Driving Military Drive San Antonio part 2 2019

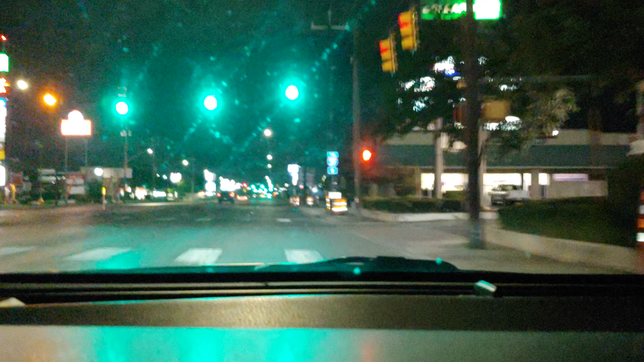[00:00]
Until they release their 5G everywhere else. I keep saying it over and over and over but it sucks. My old bank, my first bank actually was right there. They knocked it down.
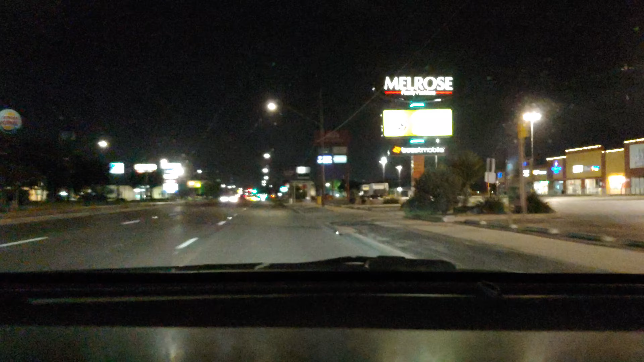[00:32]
There used to be an old Walmart here. Where is it? I don't see it, but there used to be a Walmart here. Not the new Walmart. There used to be an old Walmart here and it was on this side. Walgreens. I picked my very first psychiatric prescription there. I'm not happy about that.
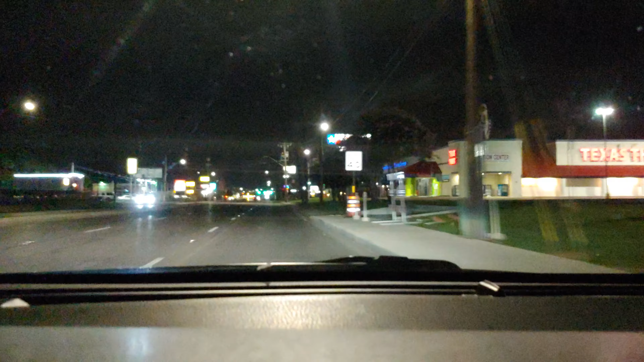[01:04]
That used to be an Albertsons. Not a Texas Thrift. That used to be an Albertsons. And I can't believe I used to go to Albertsons. It's crazy. Golden Corral. It was okay.
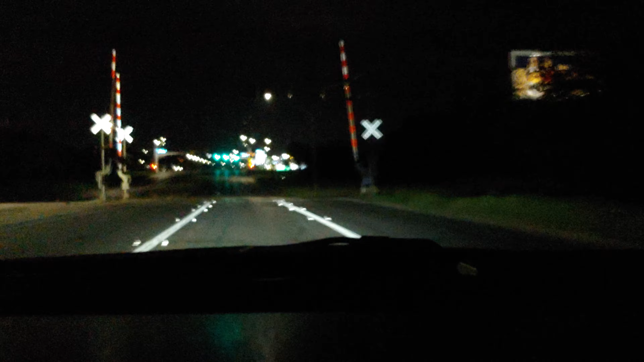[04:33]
that. oh wow a new polaro it's a stripes when did they come to san antonio what the fuck look at this this is nice wow it's pretty crazy